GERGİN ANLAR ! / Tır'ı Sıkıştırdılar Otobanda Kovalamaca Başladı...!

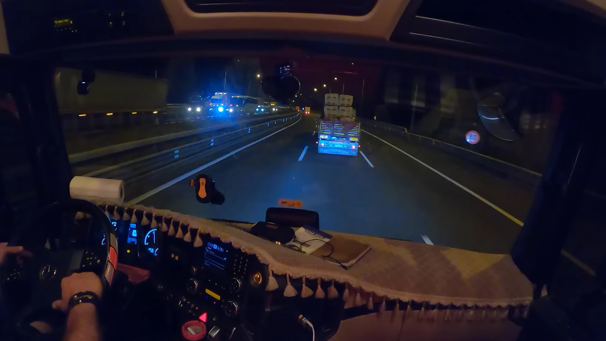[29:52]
Dayı bana bir yol ver. Şuraya aşağı bir asılayım baba. Bende rotardan var, kusura bakmayın.
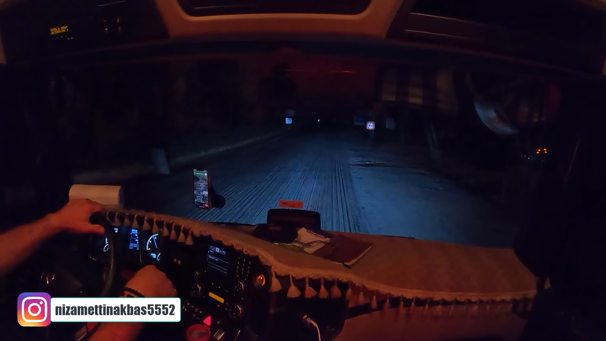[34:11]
Bu ne lan? Burası nereye gidiyor böyle ya?
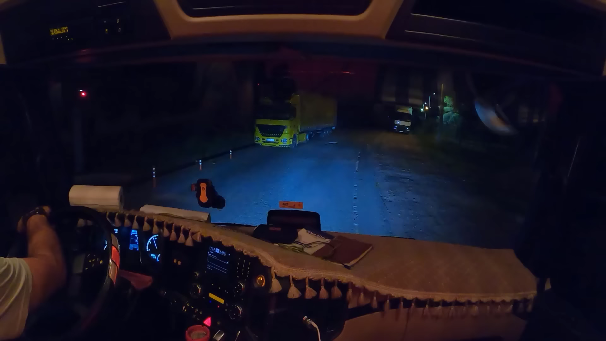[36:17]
Acaba arkayı buraya versem? Avilerden bir yerden dönme yeri var mı acaba? Anas seni ya. Şimdi yer ara burada. Dönmek için yer ara.
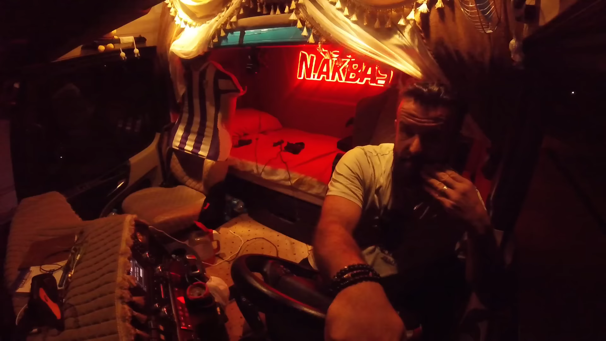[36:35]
Bunlar ne yapıyor burada?
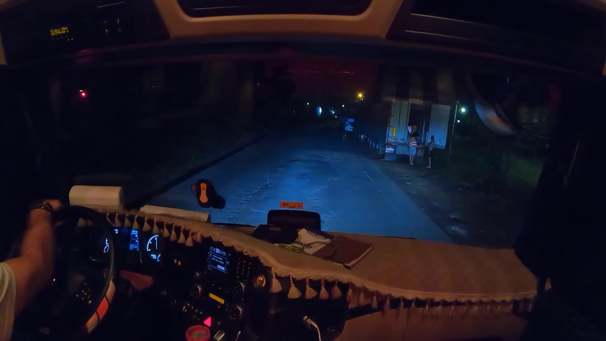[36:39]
Buradan döneriz herhalde. Yapacak bir şey yok. Şu dingileri bir kaldırayım mı?
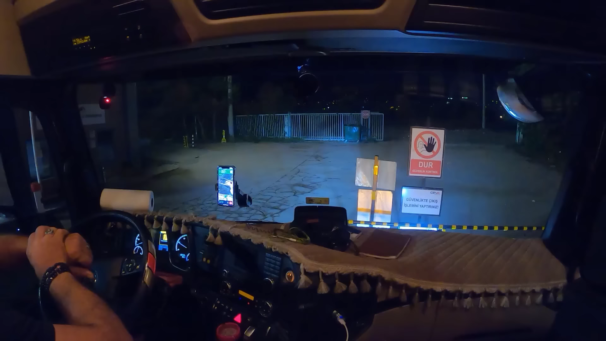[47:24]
04.52 ve işimiz bitti İzmit'te. Cips fabrikasından yükledik. Ve şimdi Samsun'a devam etmek için yola çıkıyoruz.